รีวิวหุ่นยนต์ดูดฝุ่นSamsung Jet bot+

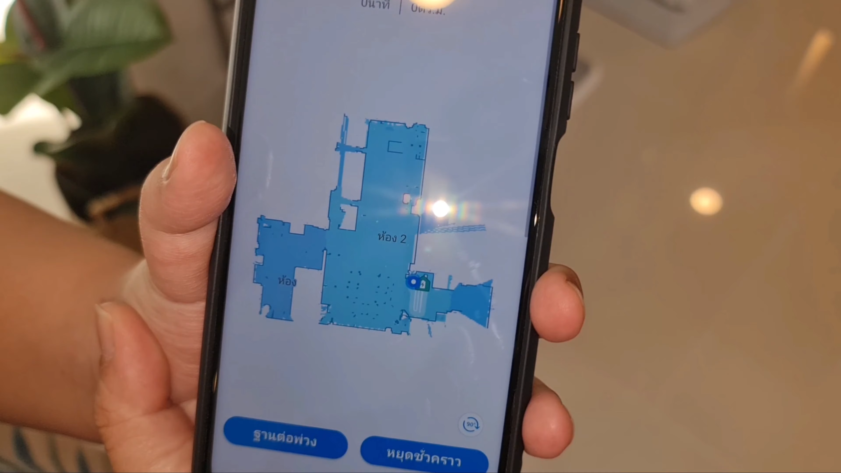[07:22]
ี กีЧтоลยนเดียวอาททรไม่นาทั้งแผ่ Jeffreyเห็นห้องนอน 1, 2 เขาจะแบ่งของเขาเลยอันไหนที่เข้าไปได้เข้าก็จะไป เห็นไหมโอเค
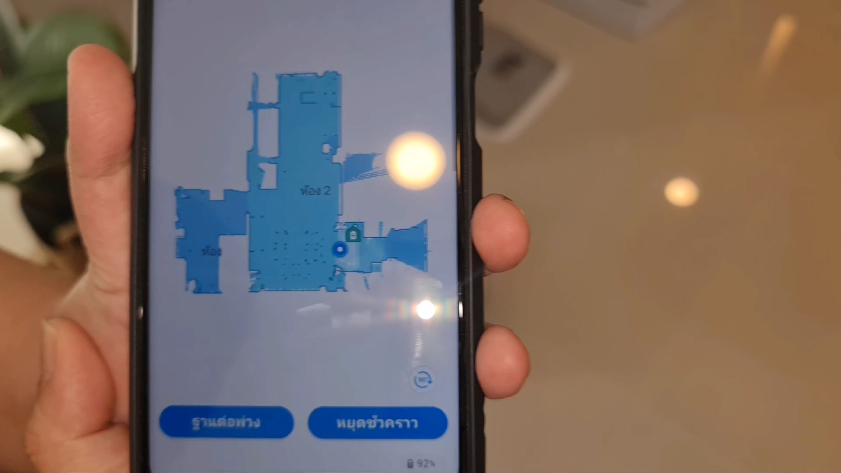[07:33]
อันนี้เครื่องก็กำลังทำงานนะคะ